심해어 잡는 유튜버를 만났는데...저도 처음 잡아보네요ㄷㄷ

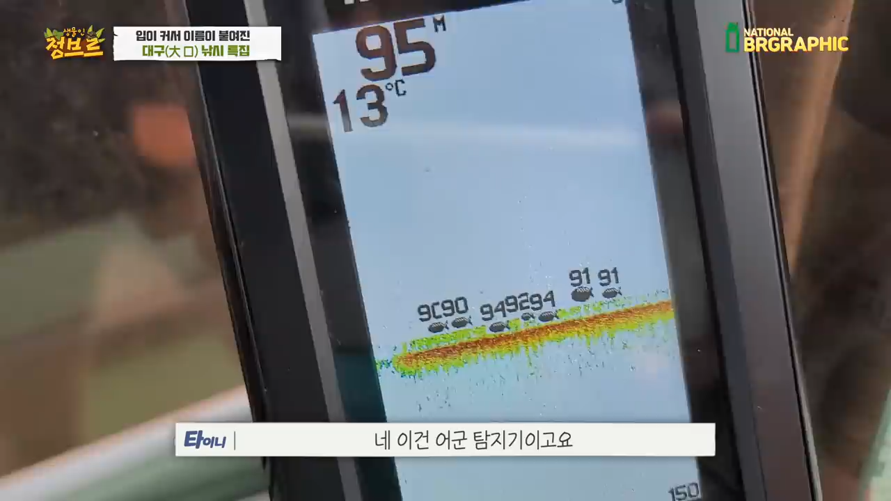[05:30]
On screen: depth 95 m, water 13°C
여기 이제 어군탐지기고요 수심이 95m하고 수원 13도 그다음에 여기 이제 고기들 어군이 찍히는 거예요 아 90m,
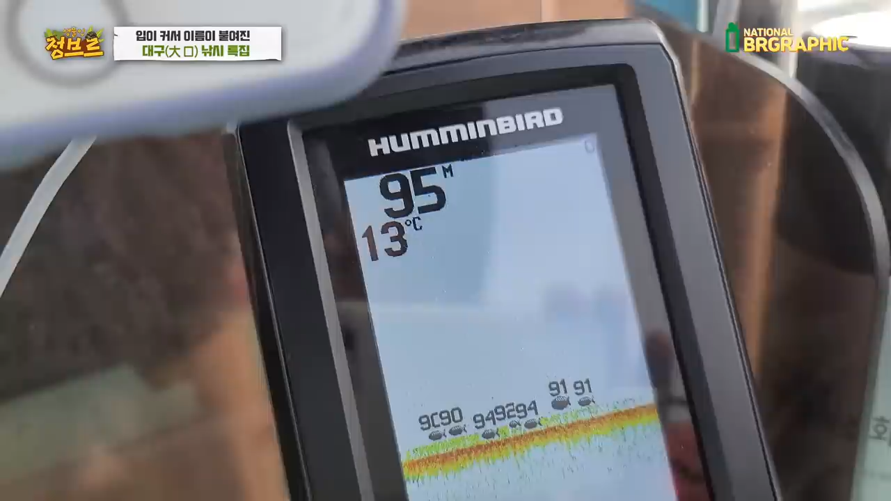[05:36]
On screen: depth 95 m, water 13°C
94m, 91m 막 이렇게 찍히네 이야야 여러분들 이제 시작해보도록 하겠습니다 94m...